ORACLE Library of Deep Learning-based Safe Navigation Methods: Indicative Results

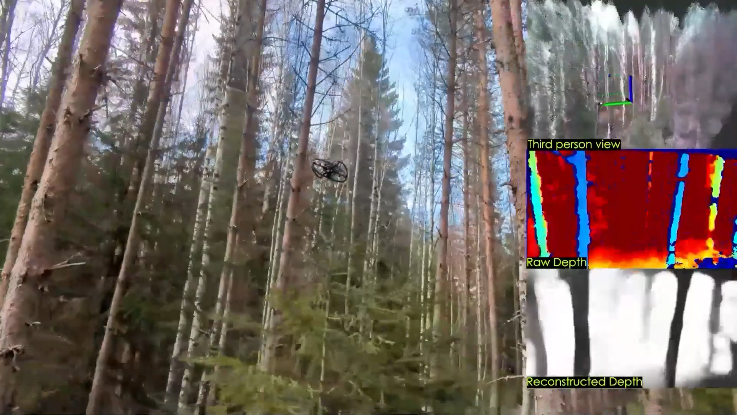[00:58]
This network compresses the depth image input, while preserving information about hard-to-perceive thin obstacles.
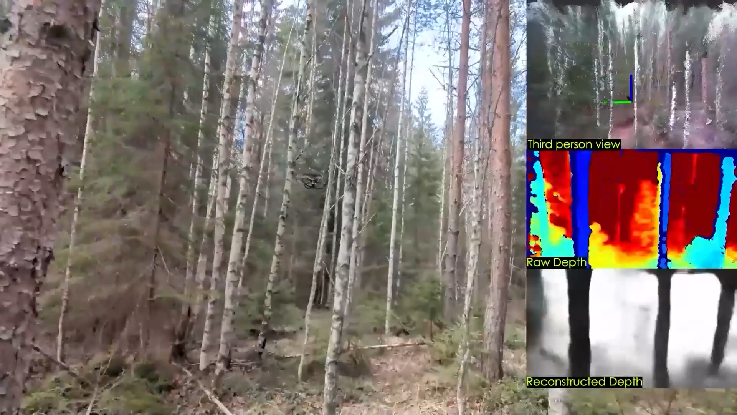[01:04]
The bottom-right plot illustrates the reconstruction results from the SEVAE decoder.